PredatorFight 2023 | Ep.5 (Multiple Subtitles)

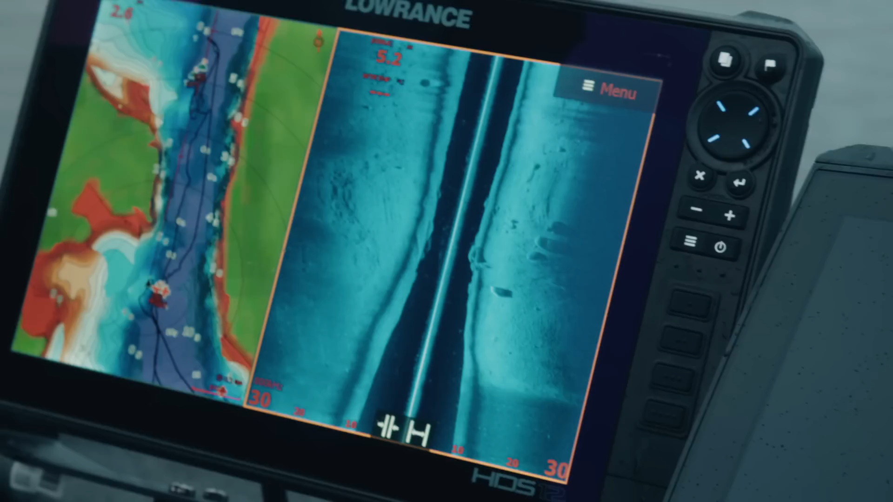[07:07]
You see the big structure all around. There is mixed of sand and stones.
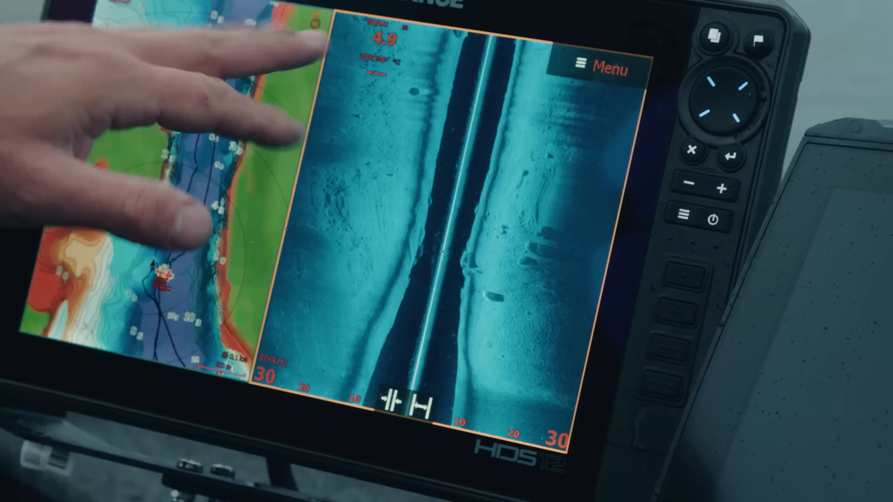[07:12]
So we are gonna scan for the first 20 minutes. We will try to spot them and then we will fish on them. Rather than losing 30 minutes fishing here for nothing.
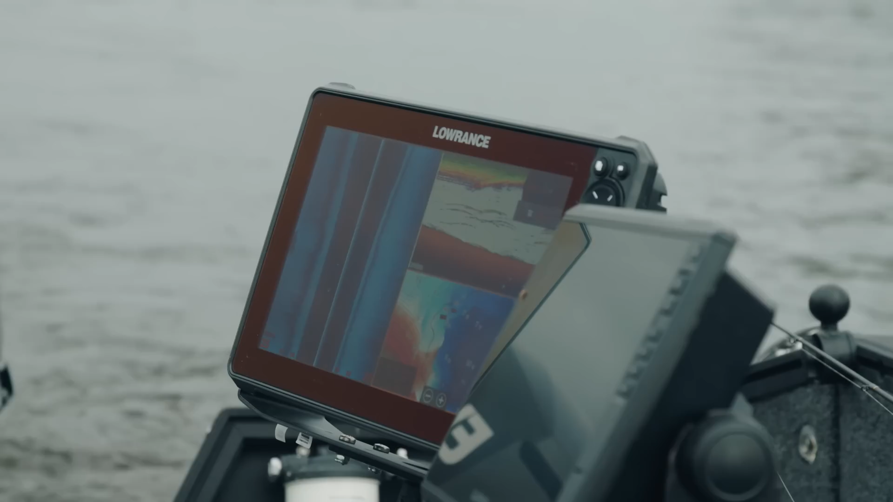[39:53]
So you see, they are like 6 and 8 meters. Yeah, they are staying in the middle water. Yeah. That's I think it's why we don't catch them. It's because they're staying not. They're not on the bottom. Look, that's two big ones.